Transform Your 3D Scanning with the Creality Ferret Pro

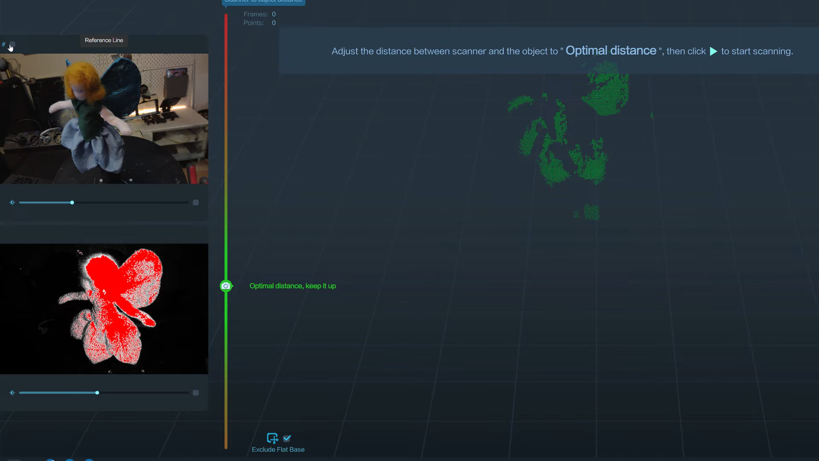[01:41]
infrared cameras that detects the depth of the surface where
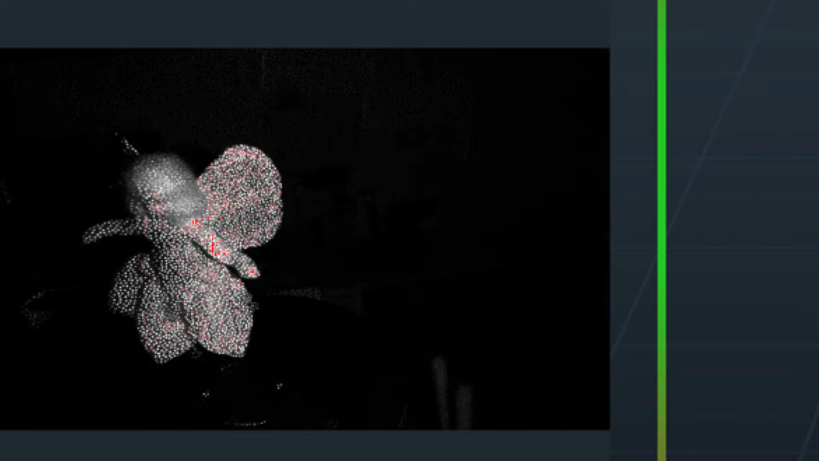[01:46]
the projector beam hits in addition the scanner has also a normal camera that captures
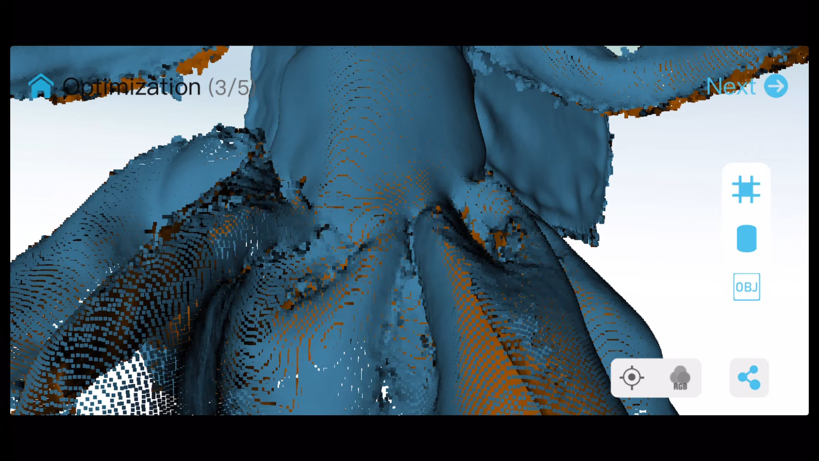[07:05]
whether to let the application fill any gaps and holes in your
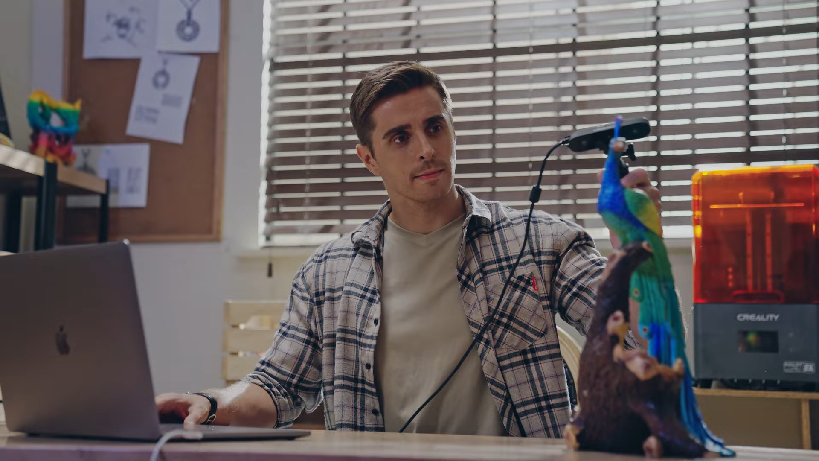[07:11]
model this is especially necessary if you want to make model
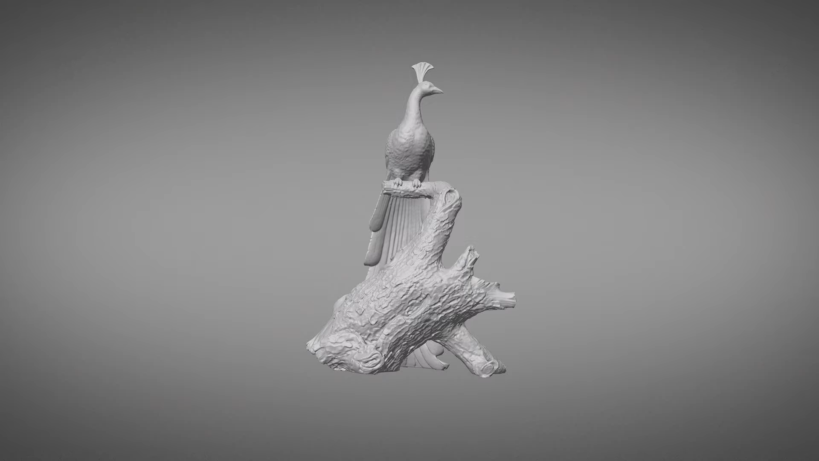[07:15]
for 3d printing then the model must be so-called watertight
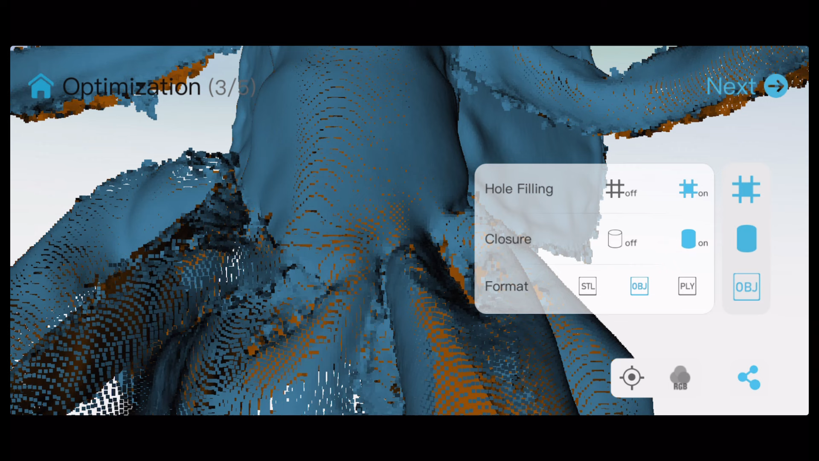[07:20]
the scanned model can be saved in three different 3d file formats the stl formats is intended for 3d printing traditional obj is
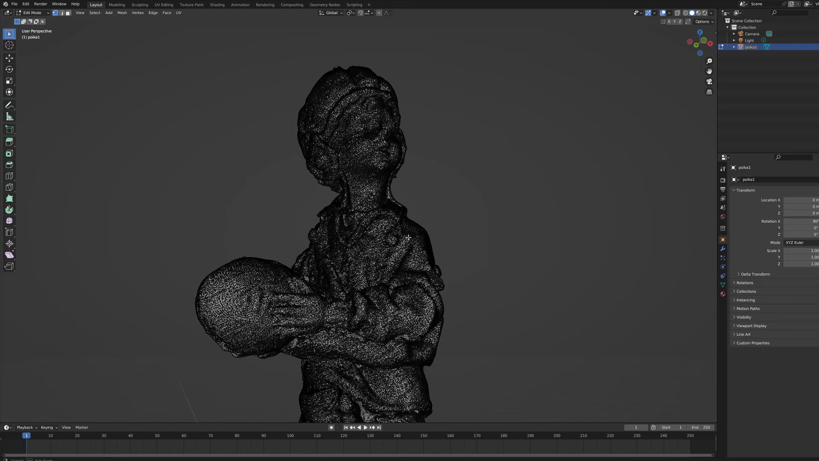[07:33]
common format used to process model in several 3d programs and
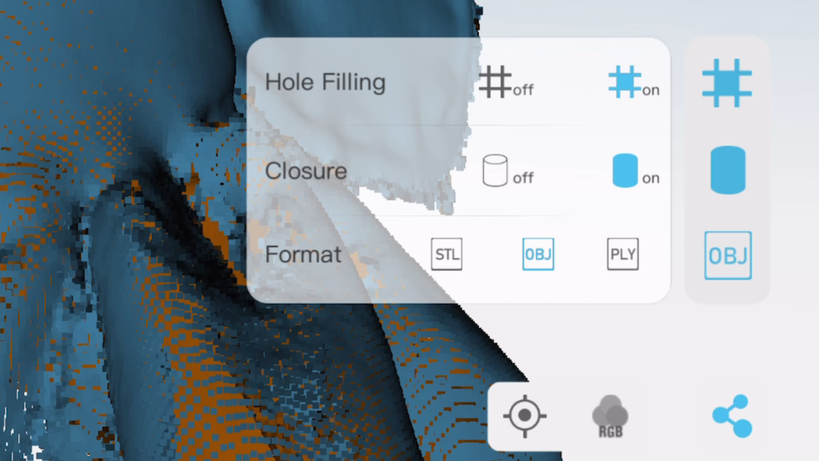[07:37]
then you can also shave just point cloud data in ply format
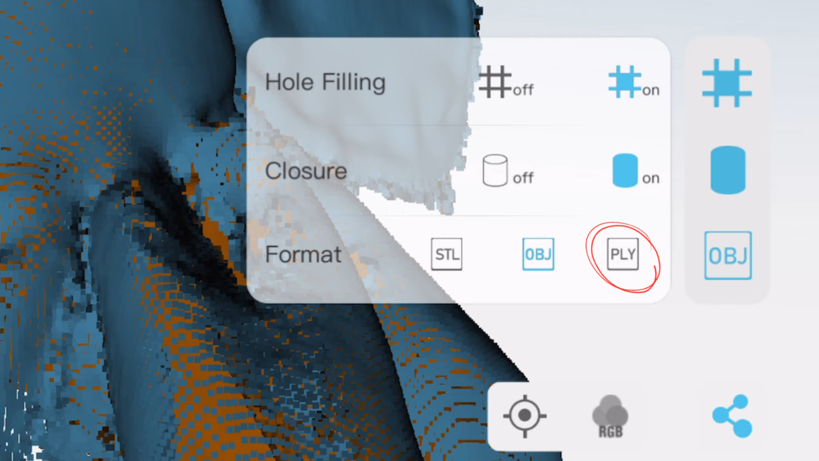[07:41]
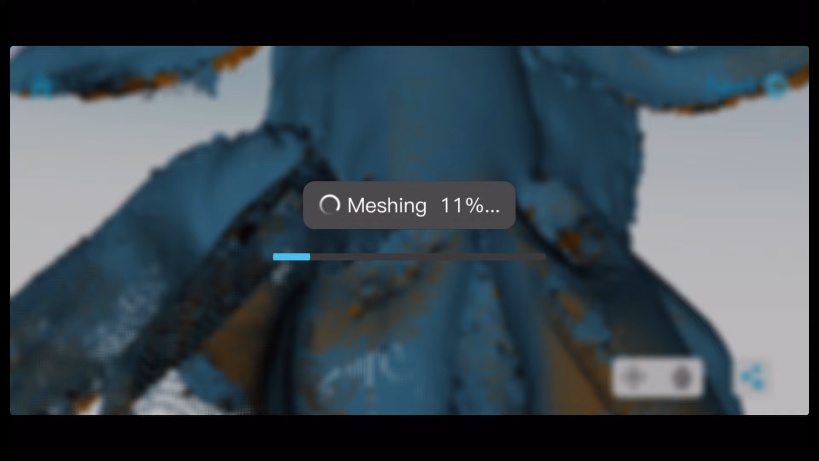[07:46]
when creating a mesh structure the scanning application realize a surprisingly dense
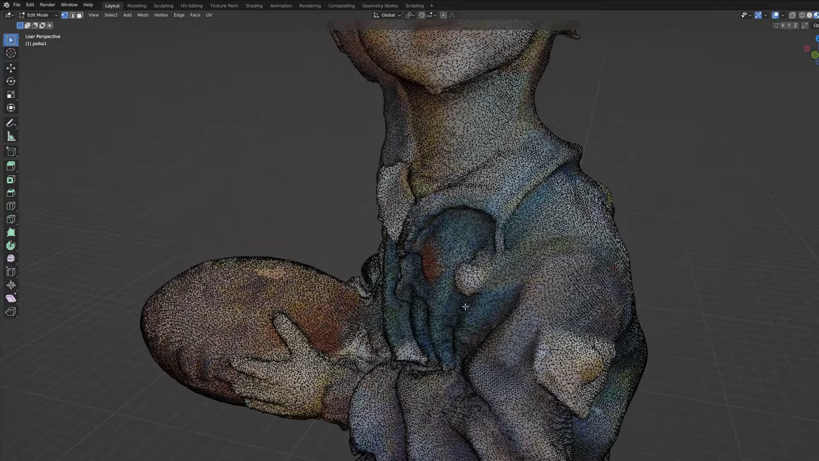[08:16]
heavy and slow down the use of the program fortunately today's
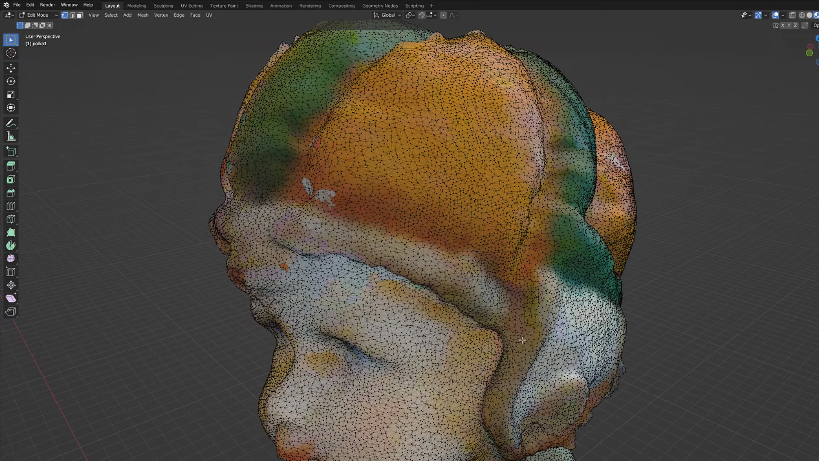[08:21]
fast graphics cards can display very detailed and dense surface models
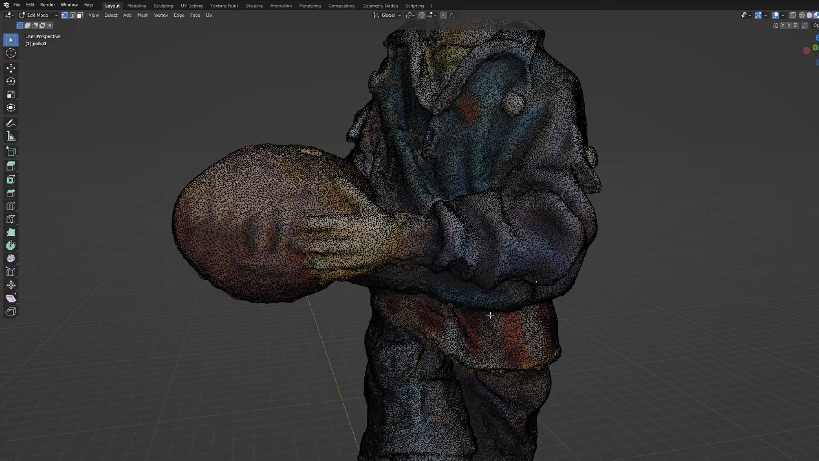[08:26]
in the last step of the scanner program the application
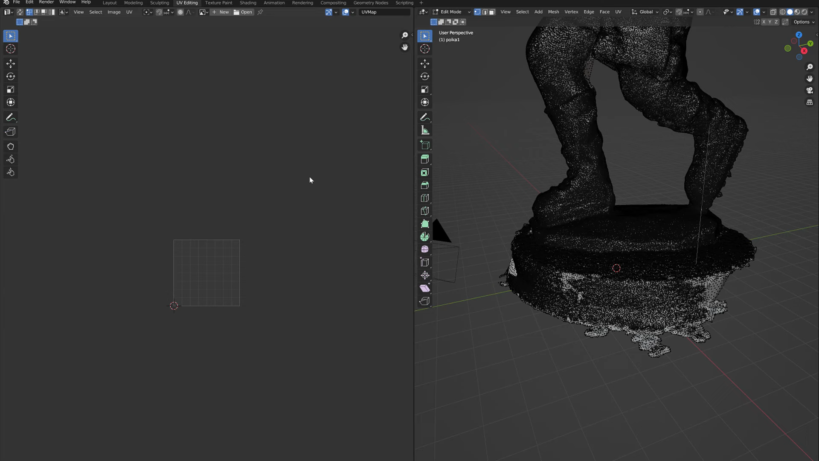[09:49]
textures and texture mapping it produces